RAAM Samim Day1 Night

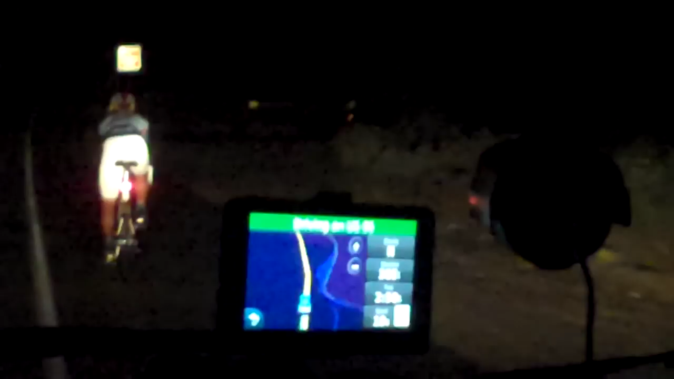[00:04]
There's Sam out on the road somewhere outside of Blythe, California. He's been going about 250 miles in. I see the GPS on the front dash there. We've got a video camera mounted to the windshield, but we're so far out in the middle of the desert, I can't get a Wi-Fi connection out here. But Sam is going very strong. He seems to be feeling really good.
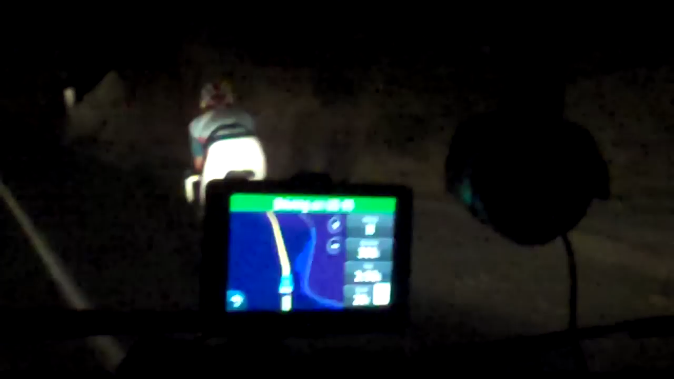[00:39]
We have no idea really where a lot of the other riders are in the middle of the night, but we're out here alone. And he's looking good.